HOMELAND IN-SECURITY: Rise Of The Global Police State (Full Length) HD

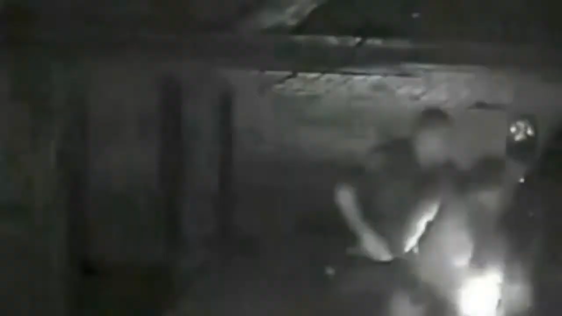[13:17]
The surveillance camera loses track of him momentarily.
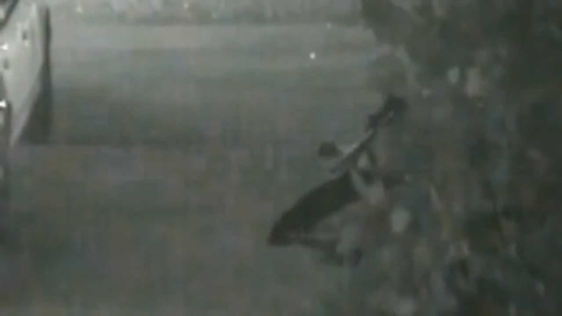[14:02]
Okay. More police arrive and immediately join in the beating. There are six officers in all. I'm sorry, dude. Please.